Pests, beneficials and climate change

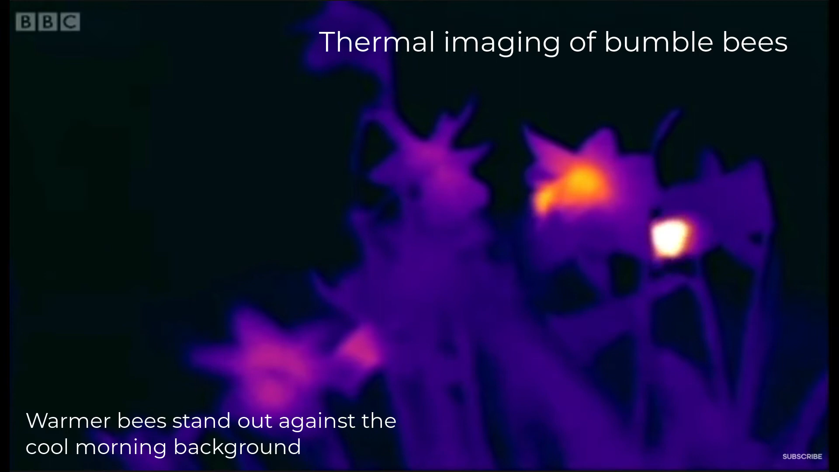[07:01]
The long trumpets of the daffodils retain heat very well,
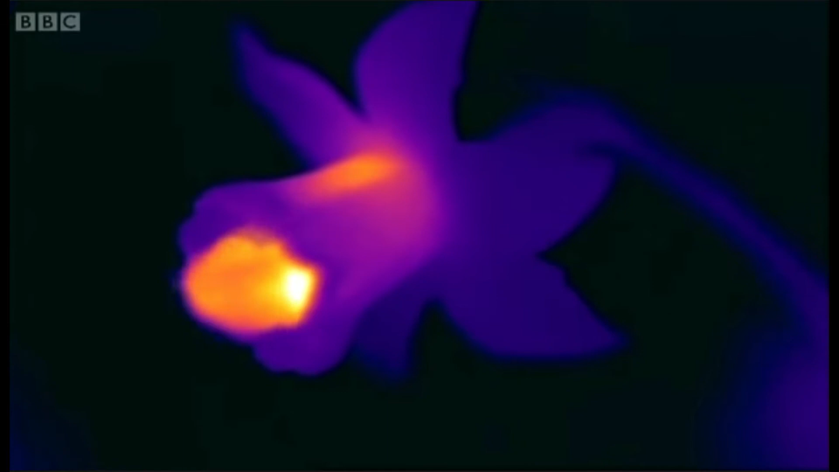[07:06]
and they're still warm even after their hot-bodied visitors have left.